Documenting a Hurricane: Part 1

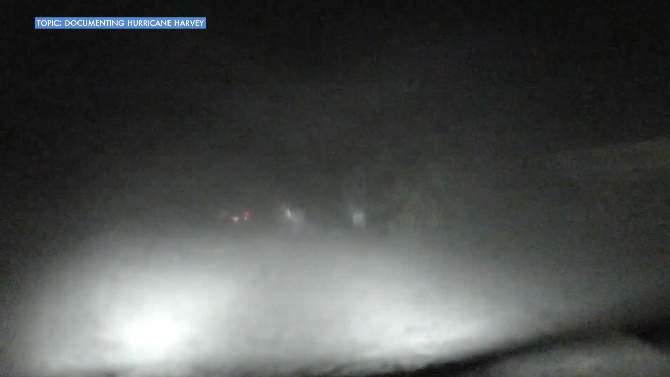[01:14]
and so I decided to start driving around and seeing what was happening to the town.